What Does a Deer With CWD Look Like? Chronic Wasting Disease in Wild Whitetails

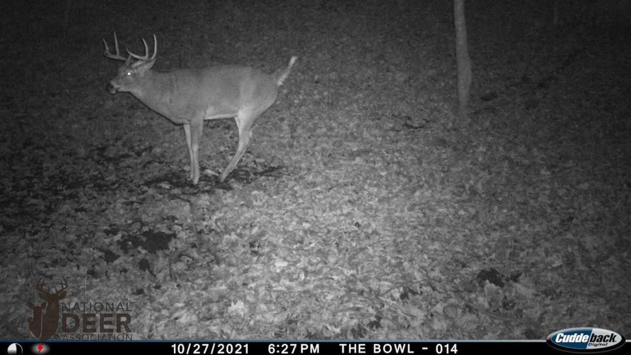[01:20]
What about this Wisconsin buck? Does it have CWD? Again, it looks healthy, and it's working a scrape like any normal buck. Paul Anir killed this buck a week after the trail camera photo was taken. The buck tested positive for CWD.